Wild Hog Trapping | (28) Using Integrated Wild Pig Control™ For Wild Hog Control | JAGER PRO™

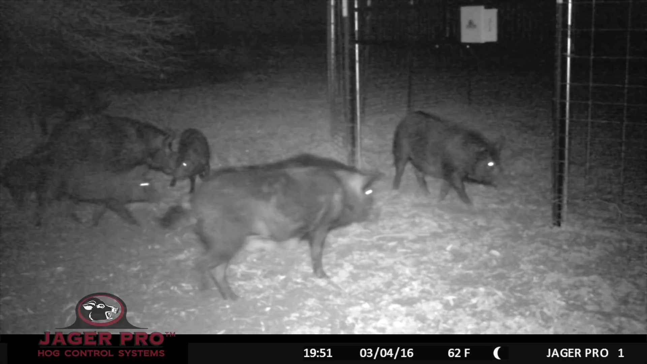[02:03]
Later that evening, a large sounder arrived at the bait site for the first time. By the morning of March 14th, the large sounder of approximately 34 individuals had become very comfortable entering the enclosure. Observe the juveniles sleeping inside the trap. This is a good indication it is time to capture this sounder.
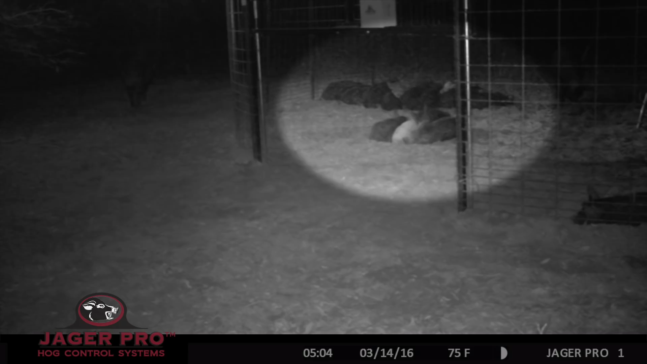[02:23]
Some extra bait was buried around the base of the feeder to ensure this large sounder
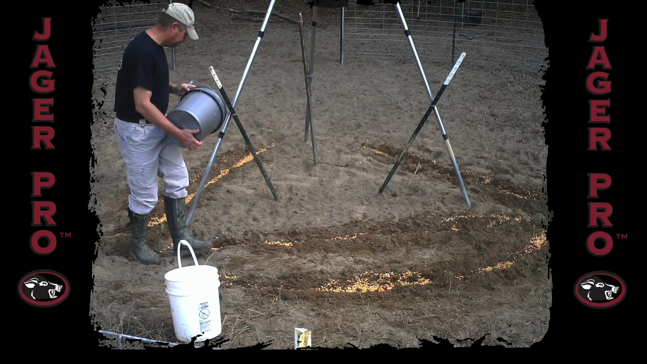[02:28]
would have plenty to hold them until they were all inside the trap.
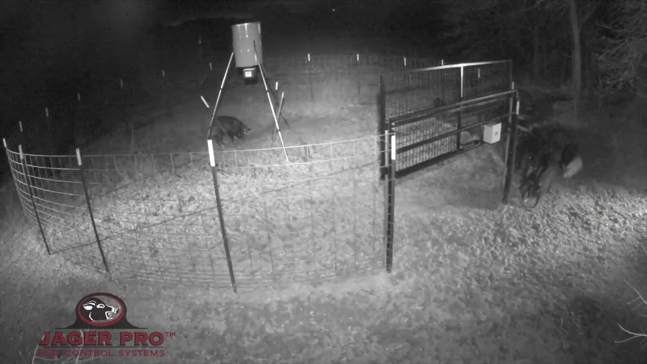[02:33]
The sounder arrives at 819 and quickly files in the gate.
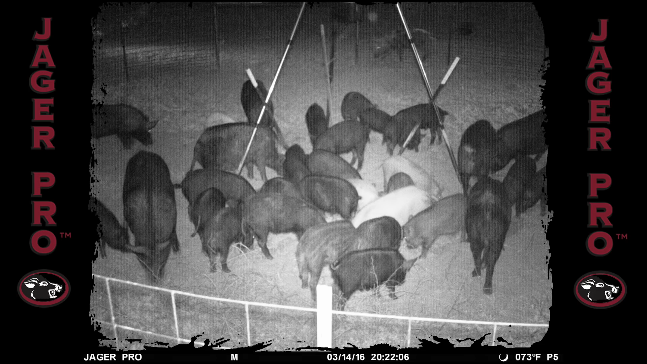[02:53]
After receiving this photo from the mine camera at 822, I sent the close gate command. When the gate drops, watch as the hogs test the entire enclosure. The design of the patented Jaeger Pro 1860 panels and mine gate ensure that no hogs, large or small, can escape. The sounder calms down and begins to feed within a minute. The smaller sounder appears outside the trap at 841.
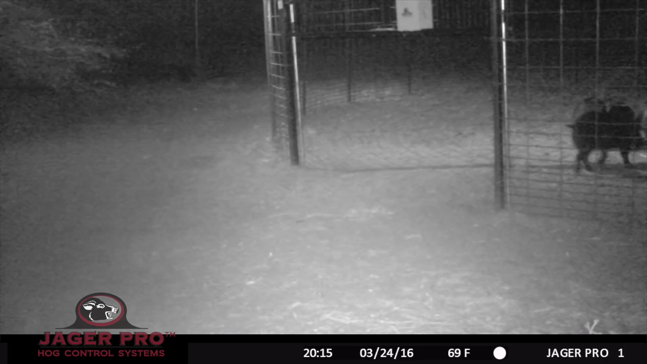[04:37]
After receiving this photo, the close gate command is sent to the mine camera. 10 seconds later, the gate is on the ground. 10 seconds later, we arrive on site at 1020. Using suppressed rifles, the hogs are dispatched inside the trap.